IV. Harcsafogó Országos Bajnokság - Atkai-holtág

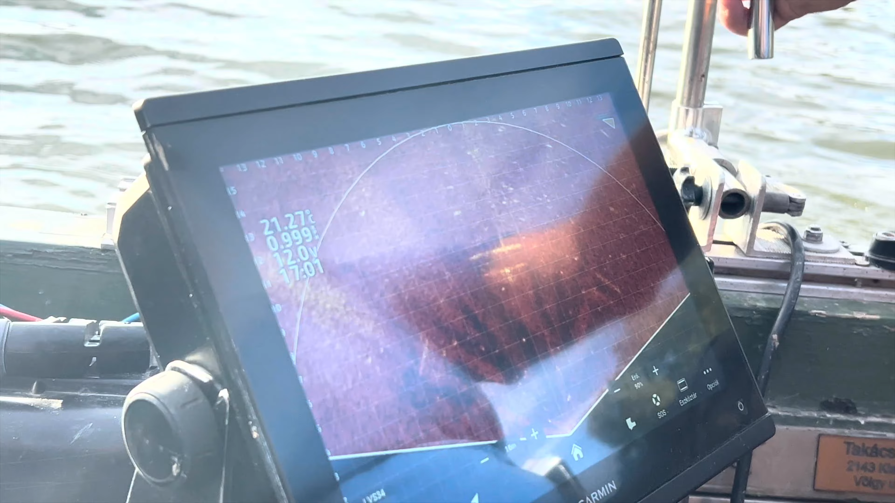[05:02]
Itt vannak a roncsok. Tessék, itt a hajó. A melső jesztett hajó.
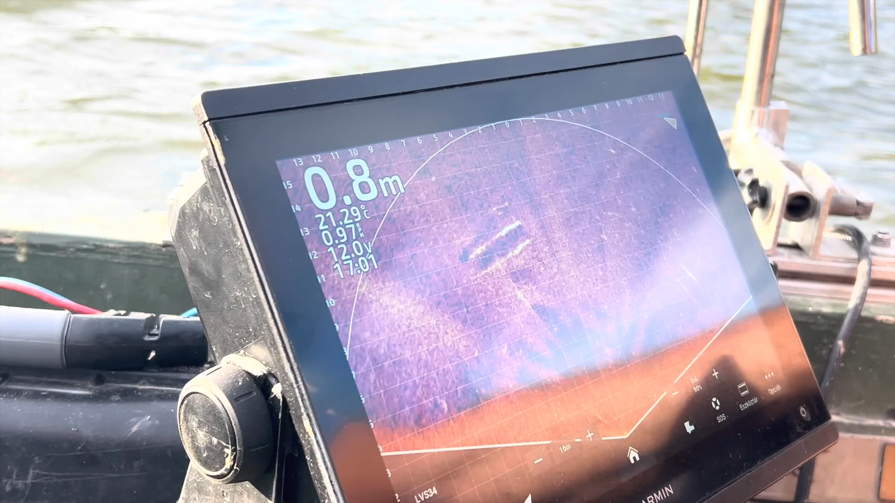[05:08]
On screen: depth 0.8 m, water 21.29°C
Egy pillanat, átfordult a csónak, mindjárt megállok egy helybe. Jó ez, hogy mozog, nincs előttem.
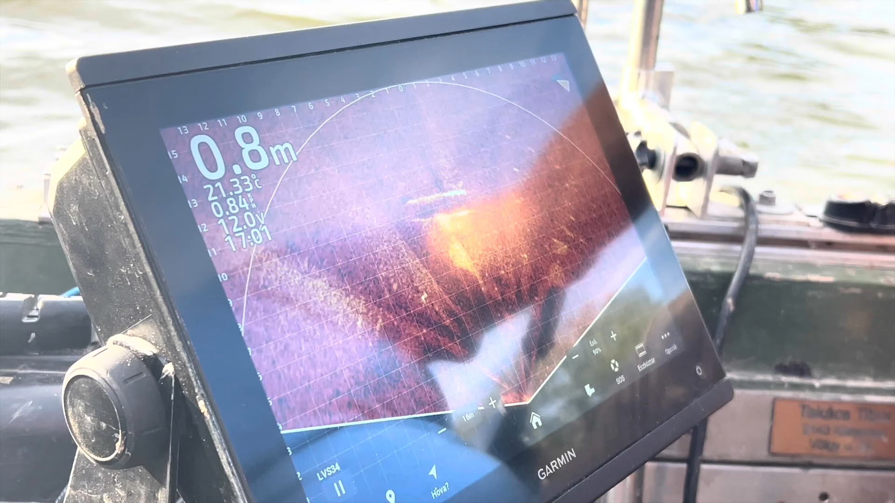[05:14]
On screen: depth 0.8 m, water 21.33°C
Csak nekem ezt nem akarok közel menni, már benne van a izé. És itt van még egy hajó.
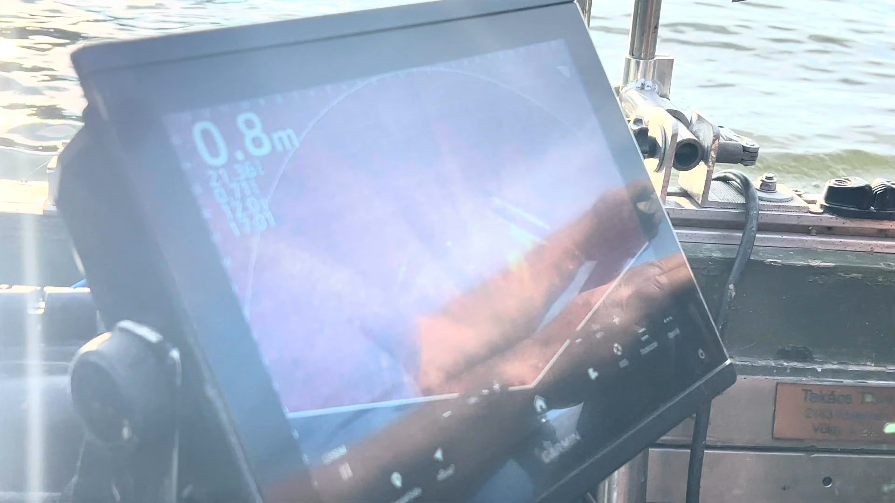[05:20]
On screen: depth 0.8 m
És ezzel szépen rá tudok.
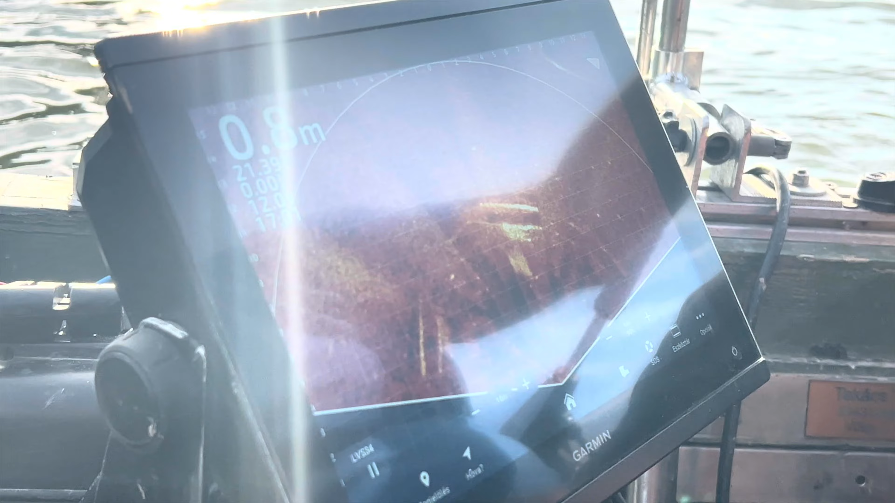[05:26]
Csak most távol nem mentünk, mert ott vannak a hogy mondjam, a csali halunk, és nem akarom meg, be van már etetve.
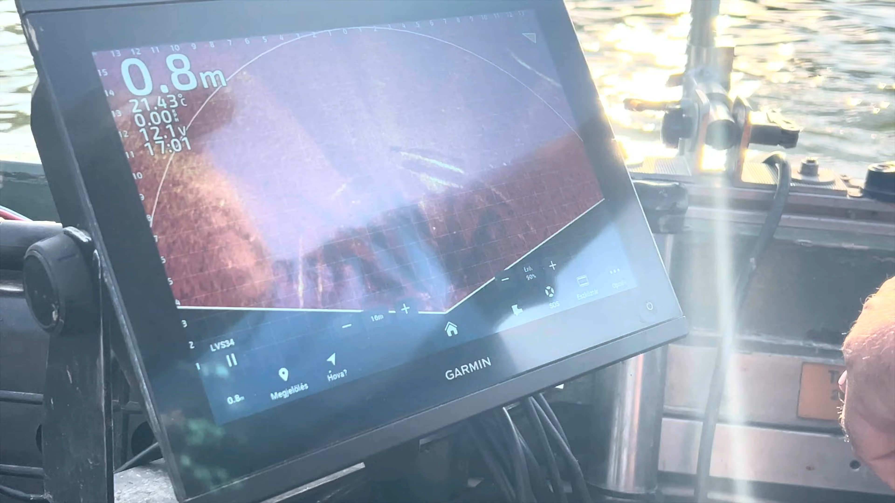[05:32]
On screen: depth 0.8 m, water 21.43°C
Ha közelebb megyek, akkor megjön, sokkal élesebb lesz a kép.
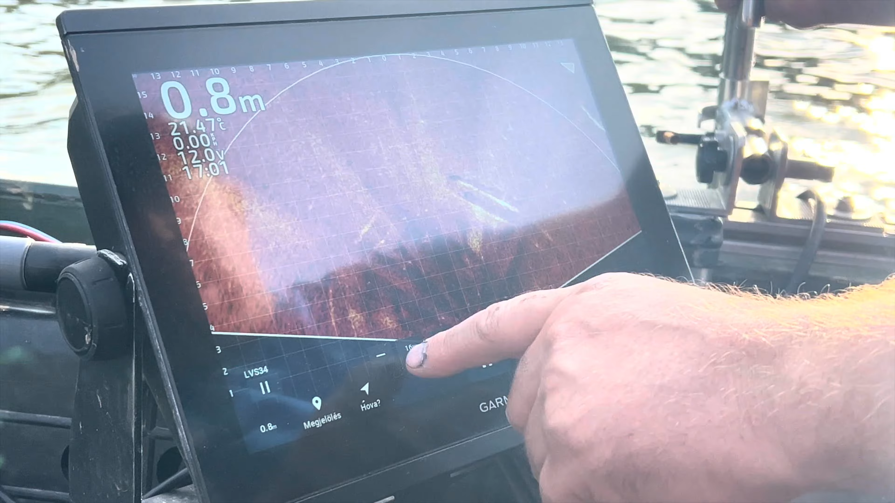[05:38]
On screen: depth 0.8 m, water 21.47°C
Tehát tudok, 16 méterre van állítva, tehát ahogy leközelítek, meg ahogy rámegyek,
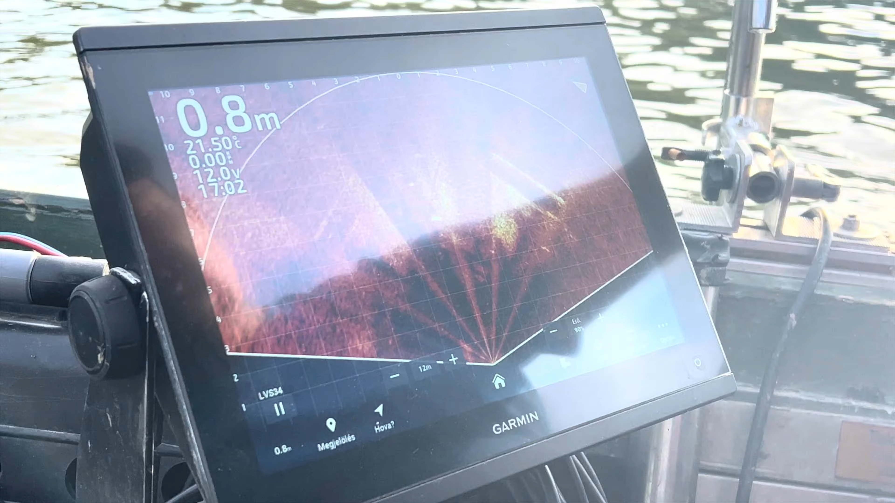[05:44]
On screen: depth 0.8 m, water 21.50°C
és ahogy ráfordítom ezt a lineszkópot, így lehet látni, és ha minél közelebb megyek, akkor lehet látni benne a dolgokat.
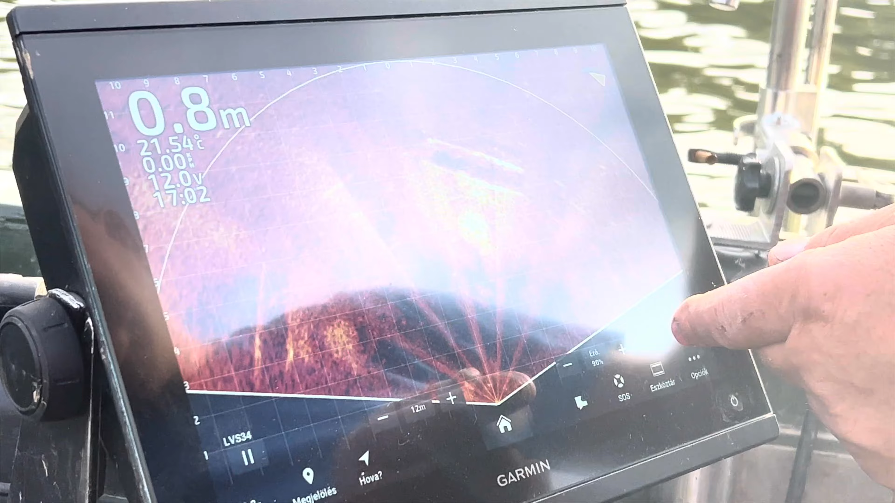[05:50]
On screen: depth 0.8 m, water 21.54°C
Tehát ide, itt is van egy hajó, lehet látni. Látjátok?
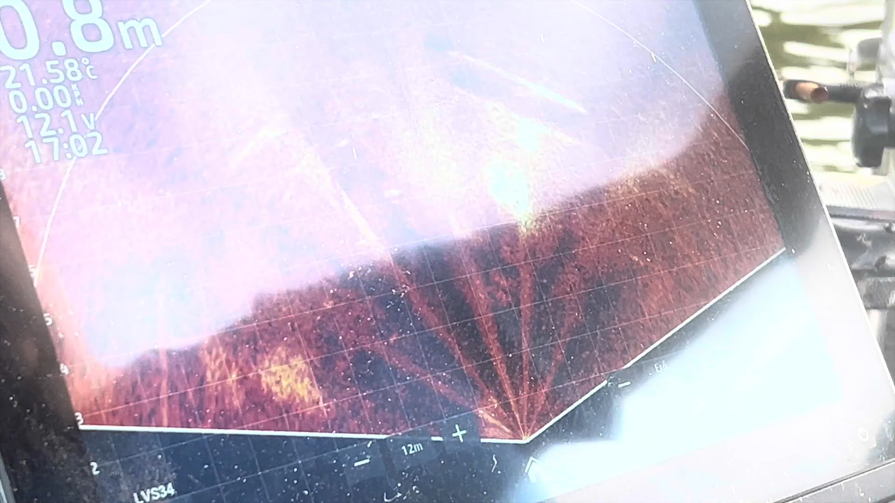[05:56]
On screen: water 21.58°C
Itt is van egy hajó, itt, meg még följebb is van egy hajó. Tehát mi így látjuk a dolgokat. Eddig most úgy nézem, hogy mi kifogtuk, tehát elég jó helyet fogtunk ki.